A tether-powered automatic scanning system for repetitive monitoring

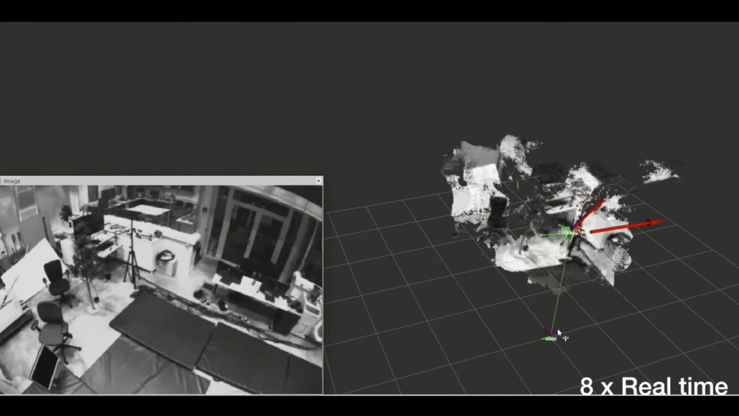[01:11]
The airborne platform performs monocular structure from motion on the onboard embedded
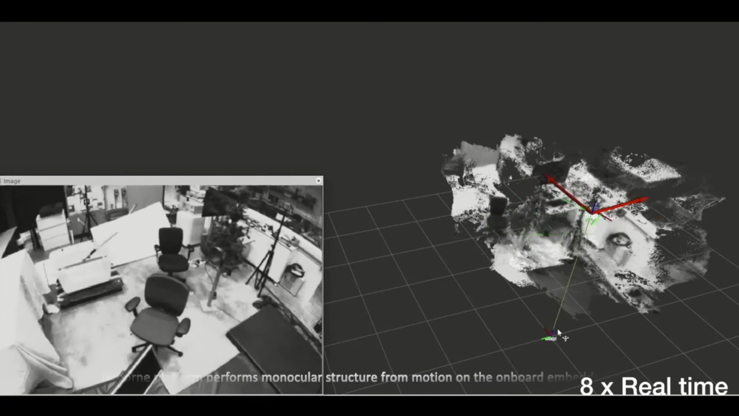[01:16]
GPU and uses deep learning algorithms to detect objects of interest and track changes in the structure through long-duration monitoring.